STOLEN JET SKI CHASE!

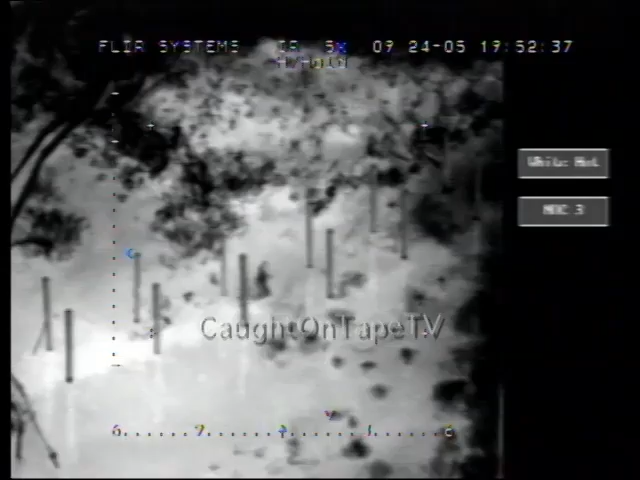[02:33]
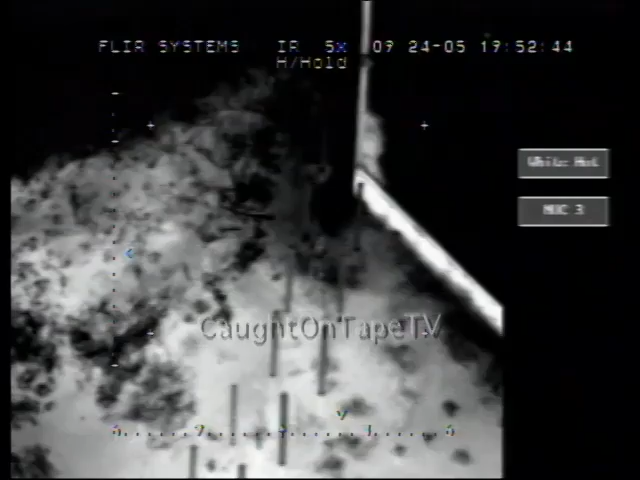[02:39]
He's coming up. He's on the, uh, south side of that lot, coming up right now next to that house.
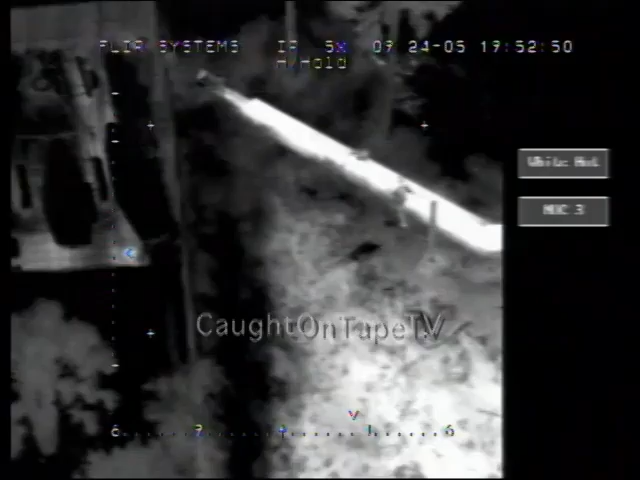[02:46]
Between the house under construction and the, uh, house just to the south of you, he's at the wall right now behind that house.
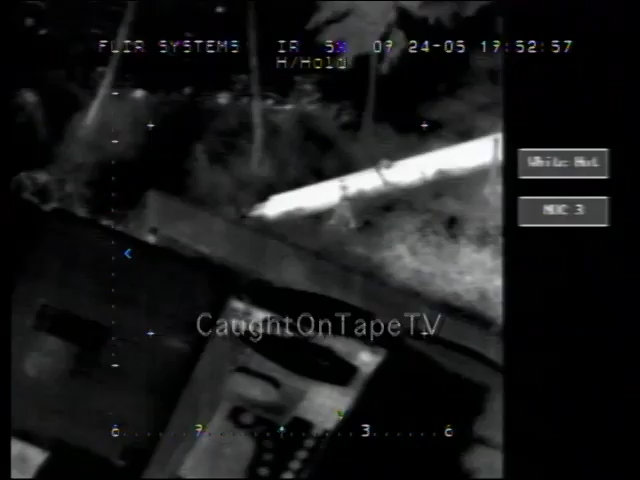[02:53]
You see where those two tall palm trees are right there? Right off your nose as you're coming up to him, he's right there.
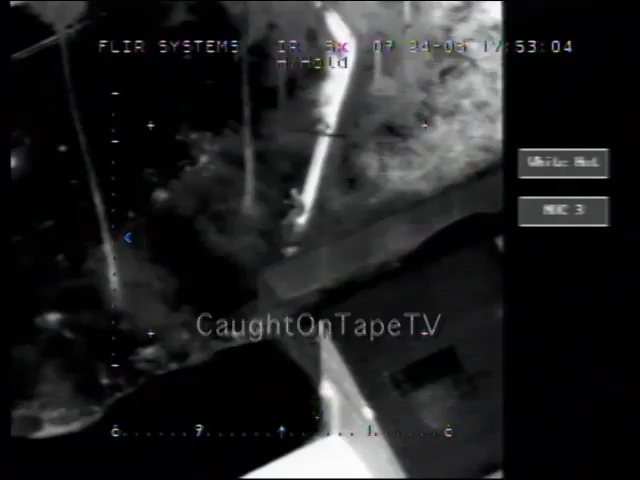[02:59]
He's coming across the, the, the yard right there, the house under construction. Right there.
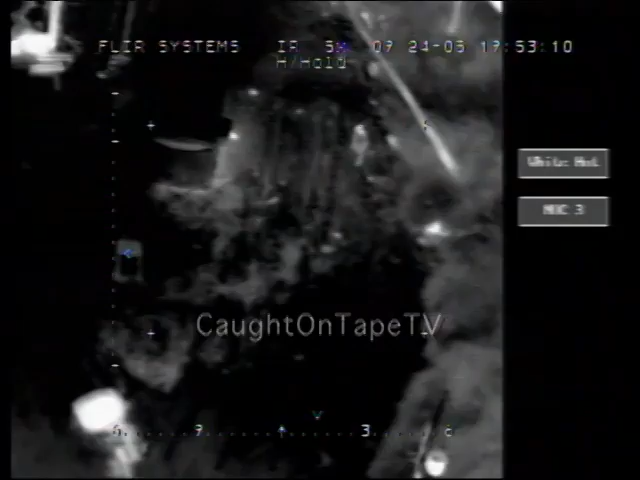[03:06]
You got him. You're confronting him. He's got him. All right, suspect.
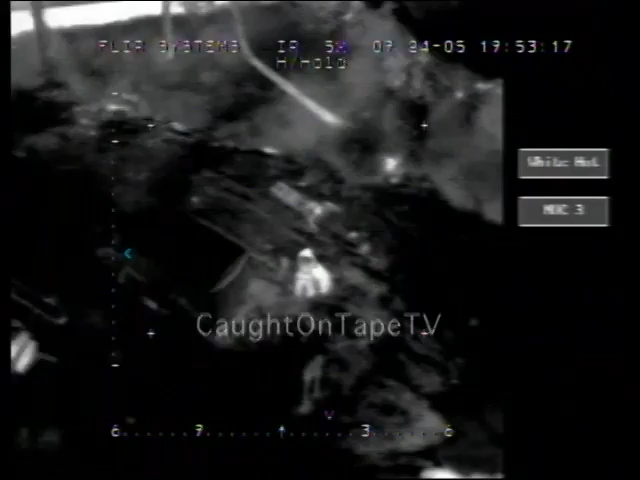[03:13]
He's on the ground. Standby. He is on the ground. Uh, if we can get another unit up here to him, he's got his dog.
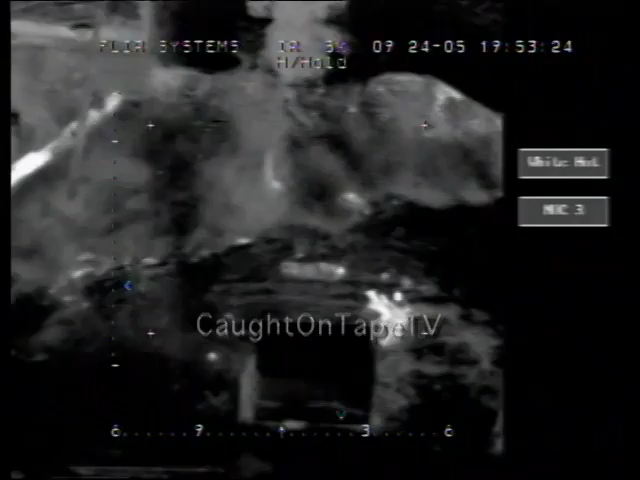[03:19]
He needs a 10-94 unit to get this guy secured. All right, Preserve. He needs a 6-5 runaway. Let's do a 6-5 runaway. ...